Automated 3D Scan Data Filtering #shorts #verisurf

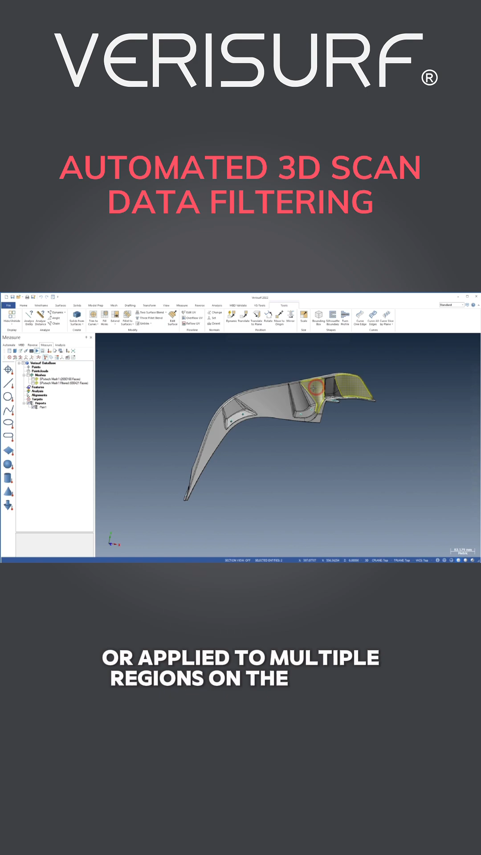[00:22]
Filtering can be limited to specific surfaces or applied to multiple regions on the model simultaneously, using level visibility or pre-selection. The filter's maximum distance setting controls which points are selected based on their distance from the CAD surfaces. Interactive settings allow the user to see in real-time which points are selected for greater control over filtering. The red highlight shows which points will be retained,
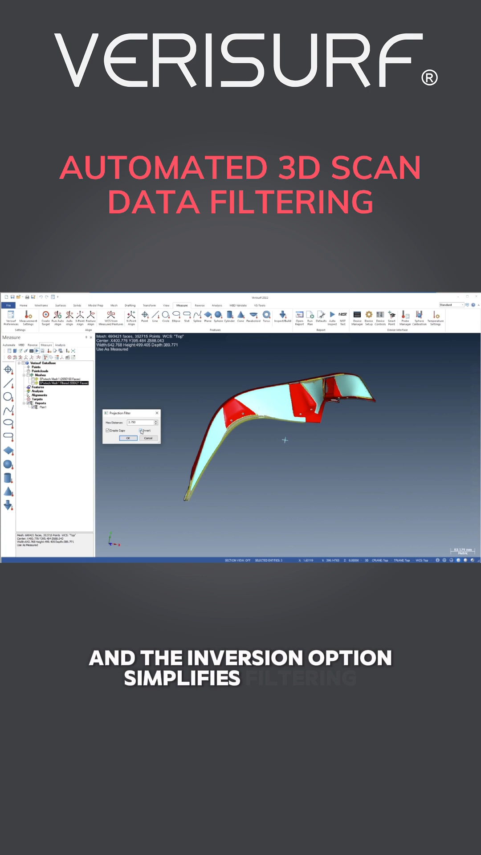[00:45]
and the inversion option simplifies filtering in cases where it's easier to choose which points to delete.
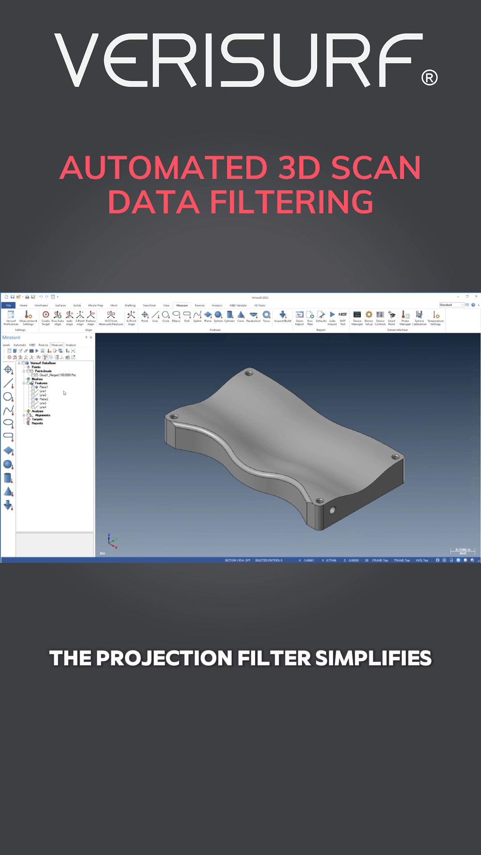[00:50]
The projection filter simplifies removal of outliers and overscan in workflows where the data is aligned to a model.
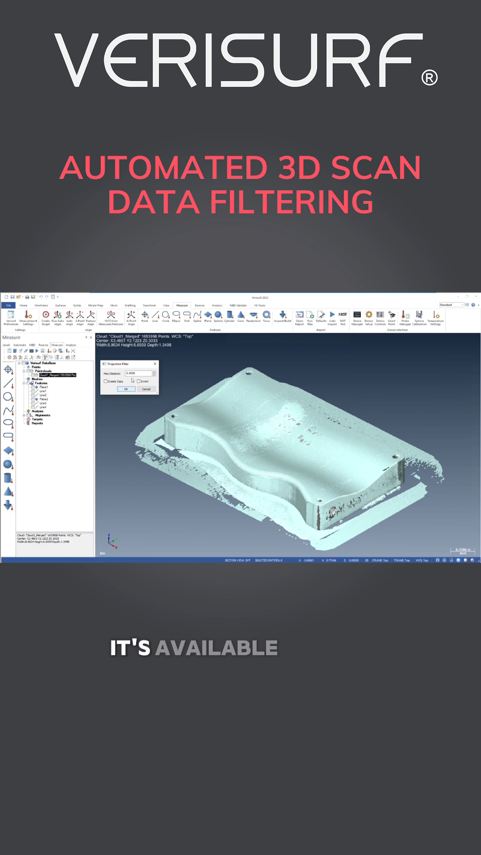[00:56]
It's available for use on point clouds and meshes in the reverse measure and analysis managers.